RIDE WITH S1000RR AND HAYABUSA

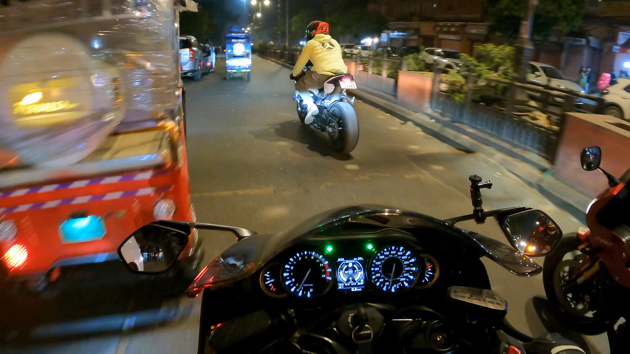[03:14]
आ जाओ, अभी हो चुकी है हमारी राइड स्टार्ट। देखो आगे कौन चल रहा है, तूफान।